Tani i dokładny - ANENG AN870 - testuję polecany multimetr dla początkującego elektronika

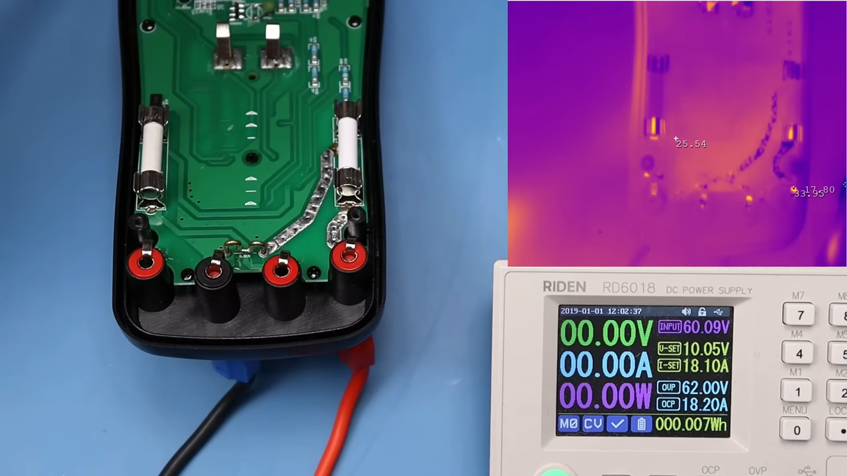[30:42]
Spójrzcie, mamy 100 stopni już w tym momencie na rezystorze pomiarowym.
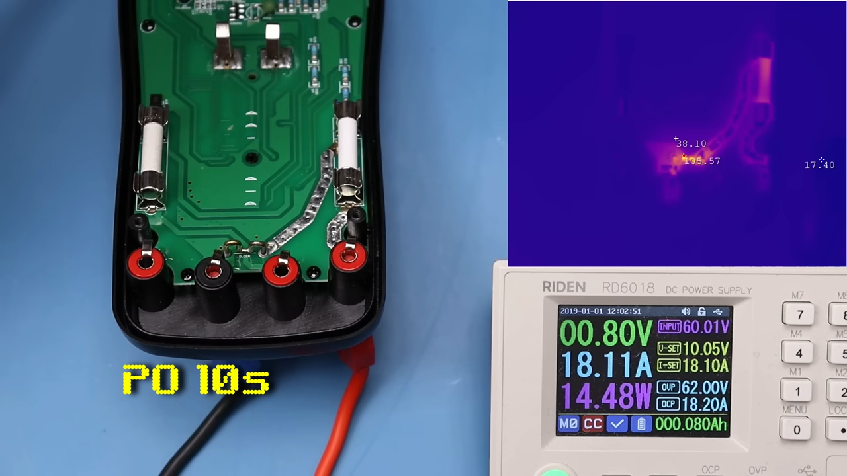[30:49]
140 stopni, 170,
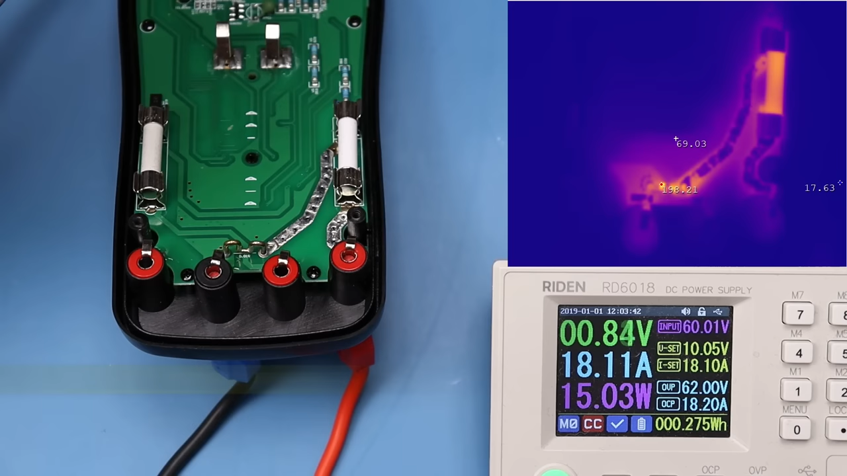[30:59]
no i 200 prawie stopni rezystor pomiarowy. Oczywiście jest to temperatura przybliżona, ten rezystor jest wykonany z metalu i on troszkę odbija, także pewnie ma troszkę mniejszą temperaturę, no ale zobaczcie co się dzieje tutaj ze ścieżkami już. Spójrzcie tutaj na około płyty, jak wszystko zaczyna się rozświetlać. W tym miejscu, czyli obok tej ścieżki prądowej mamy już 110 stopni, 120 prawie. Ten multimetr nie jest zaprojektowany do pomiaru takich prądów.
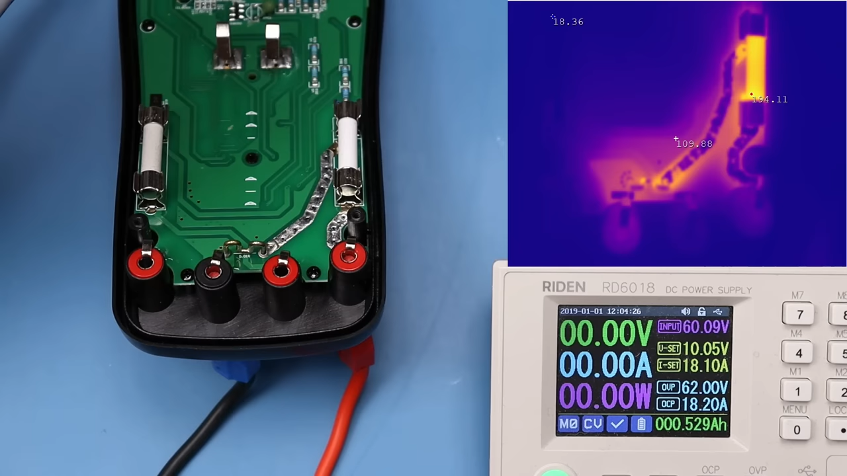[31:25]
Tutaj niestety producent troszkę nas okłamał.
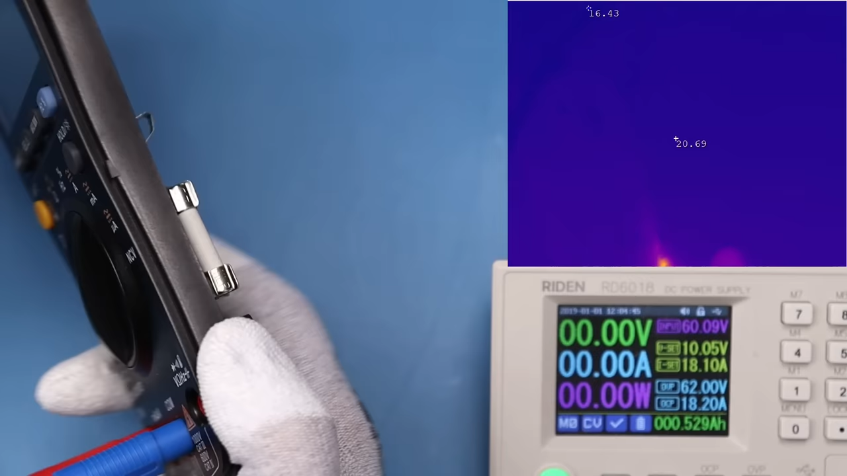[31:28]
Zobaczcie jak to wygląda z drugiej strony.
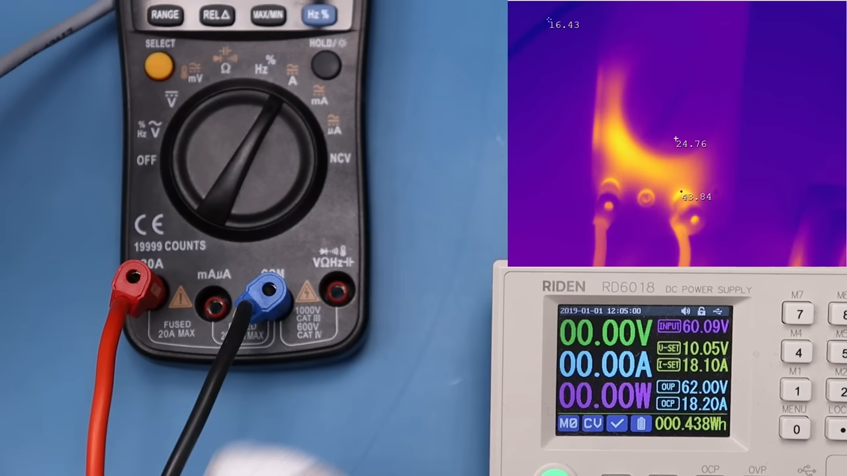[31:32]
Z przodu przy tym gnieździe mamy 43 stopnie. Który z tych miał gorszą rezystancję? No chyba ten. Nie można jednoznacznie ocenić tego multimetru, czy jest dobry, czy zły.